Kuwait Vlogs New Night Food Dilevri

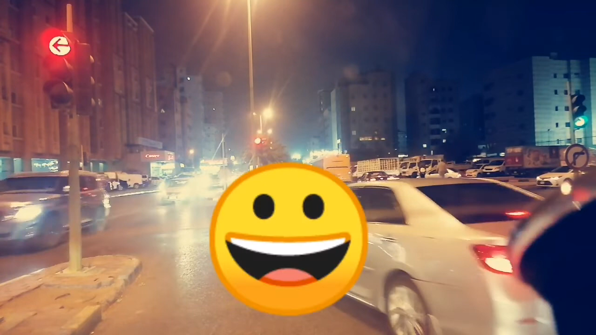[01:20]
کیونکہ ابھی یہ پسپر نمبر چلا گیا ہے یہ خیطان سائٹ میں چلا گیا ہے اور یہ ابھی لیپ سائٹ میں جو ہے پاسپر نمبر روڈ پکڑنا ہے اور یہ میں جو کھڑا ہوں یہ خیطان یہ جو میں کھڑا ہوں یہ خیطان ہو دیکھا سگنل توڑ کے بھاگ گیا یہ سگنل توڑ کے آتے ایکسیڈن ہو جاتا ہے ابھی وہ لوگ فیملی کا پرباہ رہی کرتے ہیں
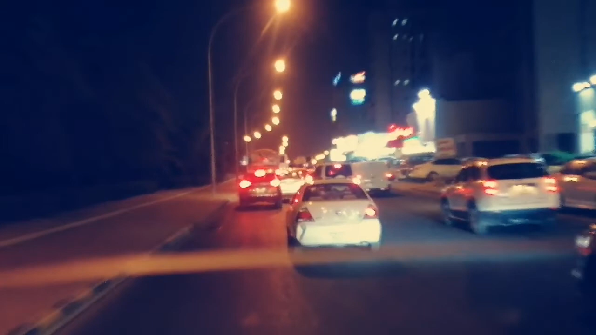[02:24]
اور پور ایک دم جام ہوا ہے ایک دم جام ہے دیکھ رہو نا ایک دم جام ہے تو گائیس کیا کرنا چاہیے آرام سے ہم کوئی ایک نمبر گر لگا کے نکلنا چاہیے یا پہ کیا یہ ہوتل ہوتل ہے ماتا ماتا میں نا ہوتل تو ادھر پہ کیا ہے کھانے کا ٹائم ہو گیا ہے اس کے وجہ سے جو ہے ادھر سائیڈ میں گاڑی کھڑی کر کے
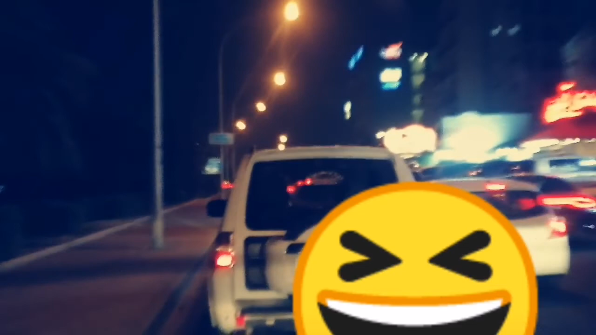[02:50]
روڈ کے کنا رہے تو یہ لوگ کھانا کھاتے ہیں پارسل یا پتہ تو ایسے آ سہے تو یہ لوگ بہتiors ویرک ہا کیا جائے پر کھانا ماتا
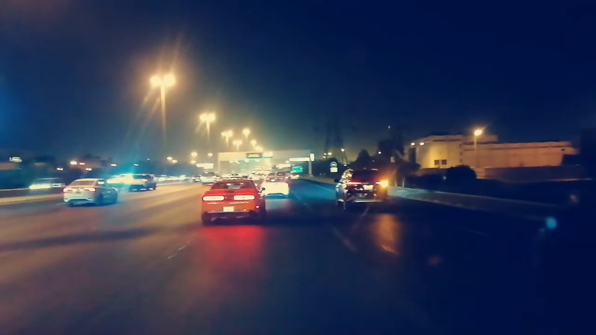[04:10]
امڑا توجباتی ہے جاہت کے پانچ نمبر روڈ ہے اور جو ہے کہ دیکھو ادھر روڈ جو ہے بن رہا ہے میرے کو لگتا ہے کہ میں آیا تھا دس بارہ دن پندرہ دن ہوا ہوئے گا میرے
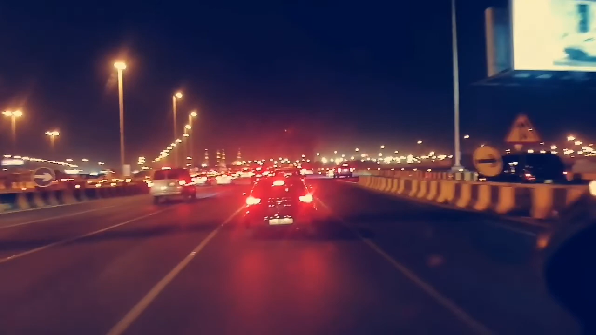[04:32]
پائے ادھر تو میں اس ویڈیو میں یہ روڈ دکھایا تھا بہت زام لگا ہے تو بہت آرام سے گاڑی چھلانا کرتا ہے کیونکہ روڈ بن رہا ہے نیا روڈ بنا رہے ہیں یہاں کے جو گورنمنٹ ہے نیا روڈ بناتی ہے اور اچھا بناتی ہے ماشاء اللہ دیکھو ڈیشن نہیں ہے آرام سے دیکھو گاڑی ہے کوئی بائک والا بھرو بھرو کر کے نکال رہا ہے اسی ٹرافک میں
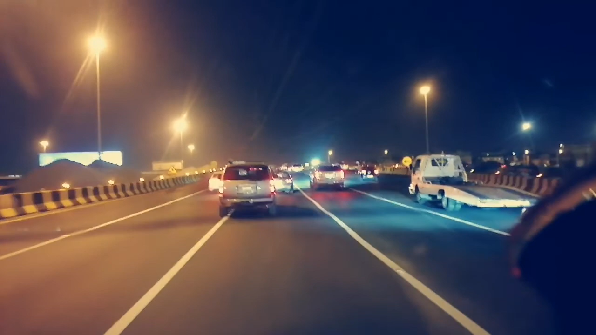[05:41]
گائیز روڈ تو نے انہیں گھل گیا جار میرے کو ابھی چالیس نمبر روڈ پکڑنا ہے روڈ پکڑنا ہے اس کے بعد آلی جو بریج ہے اب آئے گے چالیس نمبر یہ پورا بیچ میں ٹوڑ گیا ہے کنسیکشن چالو بھی ہے بننے کے لیے اور ہم کو دیرے دیرے رائٹ میں جانا ہے
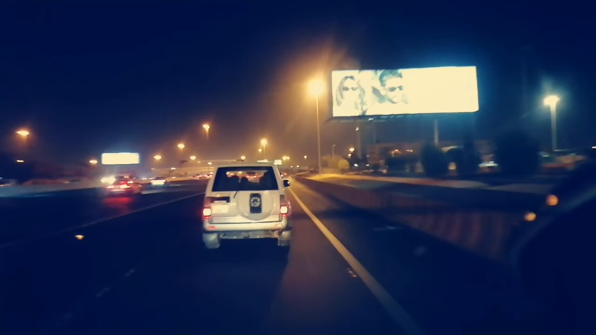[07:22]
چالیس نمر دیکھ رہا ہے چالیس نمر دیکھ نہیں رہا یہ دونو فوٹو لگا کے کھڑے ہیں دیکھ رہے ہم لوگ کو بھائی سا دوڑا گاڑی سایڈ میں لے گئے چالنا میرے بھائی یہ یہ ممبئی کی نگریہ ہے ایک دم دیکھ رہا ہوں نا ہے یا ایک دم بلیک کلر ہو گیا یا کیا کرے لائٹ ہی نہیں ادھر